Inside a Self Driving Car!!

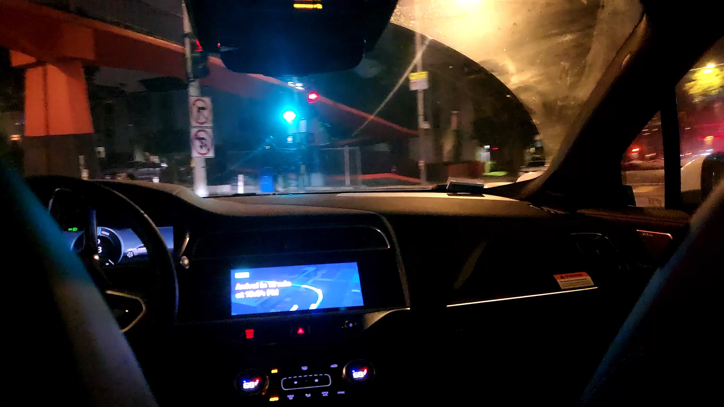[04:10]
It accelerates smoothly, takes turns well as well and every time it takes a turn, it gives a turn signal so that the other non-autonomous cars know what it is doing.
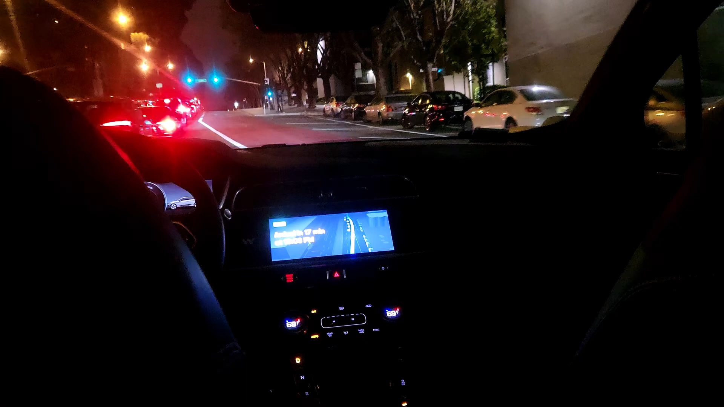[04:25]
Felt pretty safe honestly, check out this scenario.
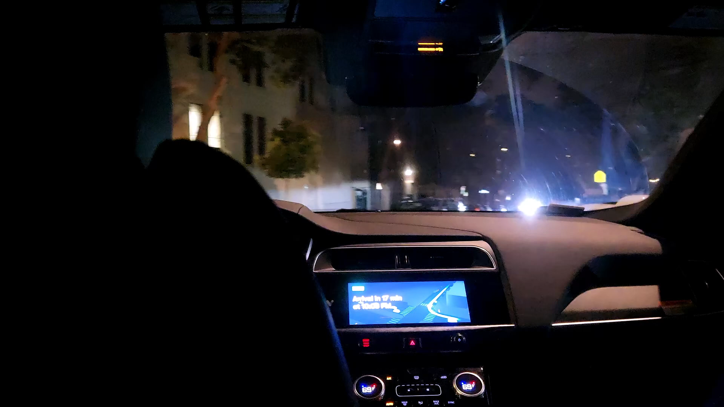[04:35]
Just after a turn, a parked car has its door wide open and a human suddenly just pops up.
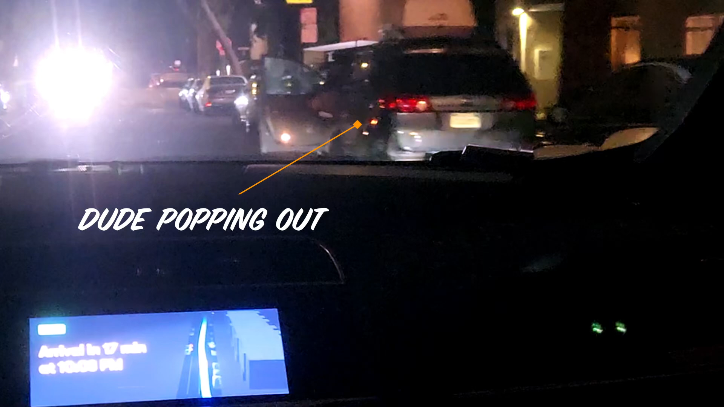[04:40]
The taxi pretty smoothly just goes around the car.